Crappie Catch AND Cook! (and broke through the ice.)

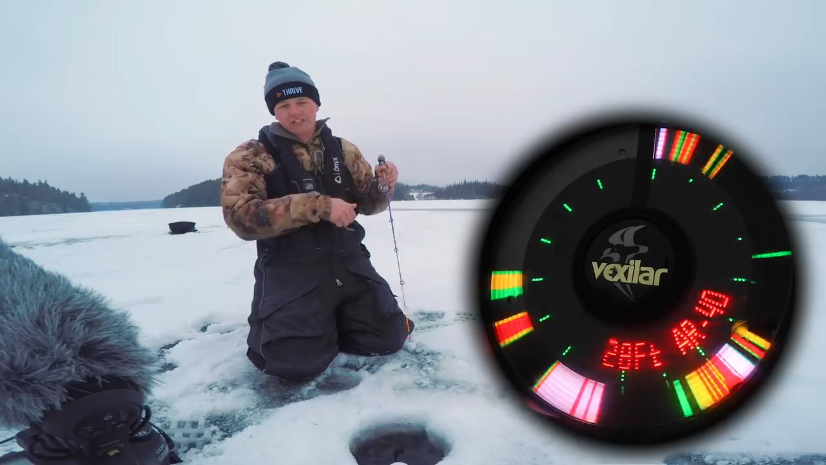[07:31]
Oh, it's chasing fast It's also easier to feel the bites when you're lifting so I'm just gonna keep lifting it slowly He's not charging as fast as I thought I'm gonna hold it on spot right now three two got him There we go Hooked up Oh There's a mark there's a mark They just cruise in it and like I said before every Body of water kind of has their fish act a certain way. Sometimes they'll be cruising right under the ice Sometimes they're bottom huggers and you kind of need to drop down.